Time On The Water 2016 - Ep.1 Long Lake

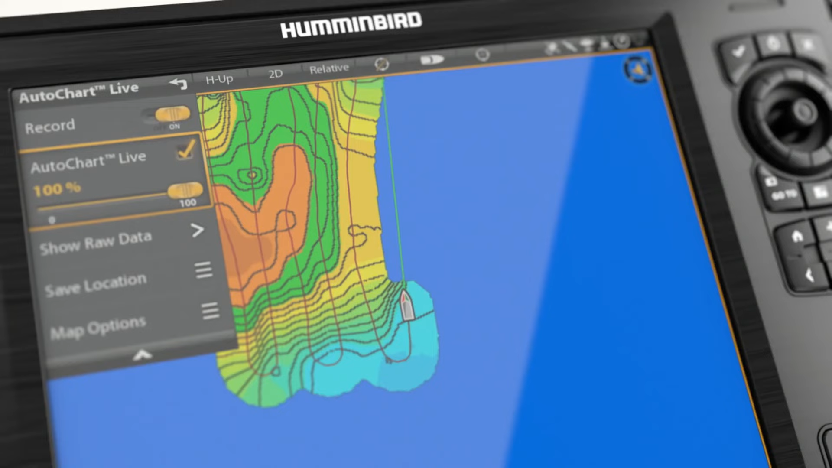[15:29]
Auto Chart Live, only with Onyx, only from Humminbird.
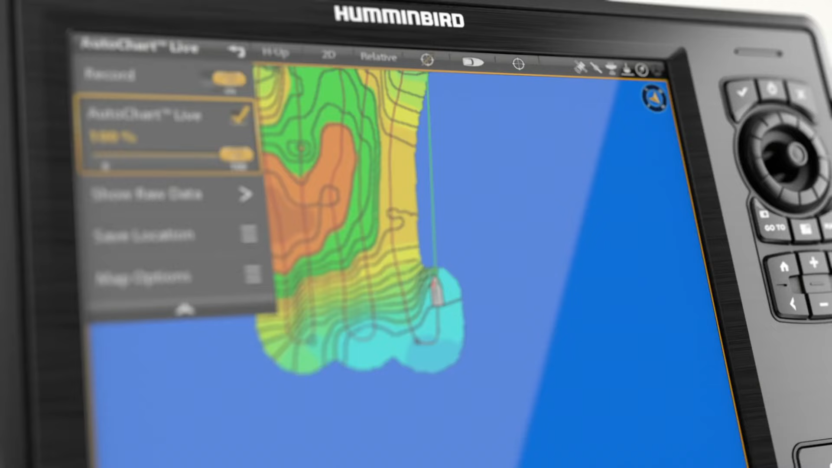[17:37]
Only with Onyx. Only from Humminbird.